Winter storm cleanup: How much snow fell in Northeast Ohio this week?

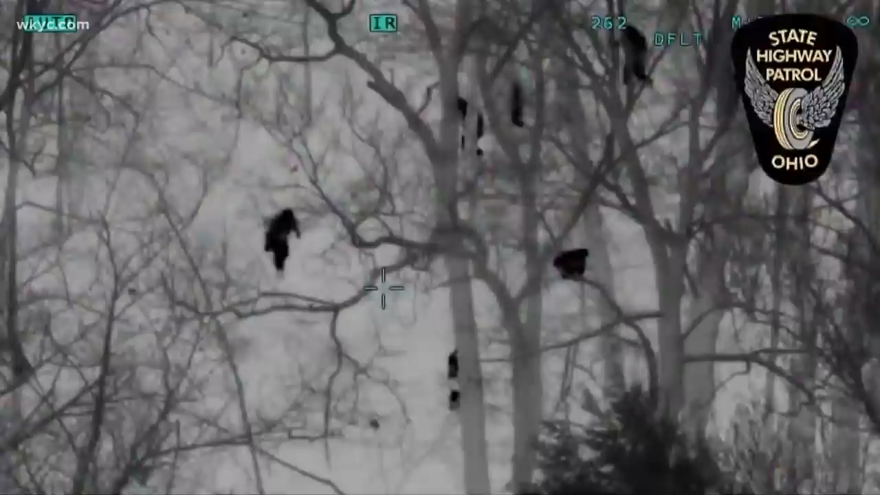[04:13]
Luckily, using thermal imaging, they were able to locate and rescue the woman who was at close risk to severe frostbite, hypothermia, or even death.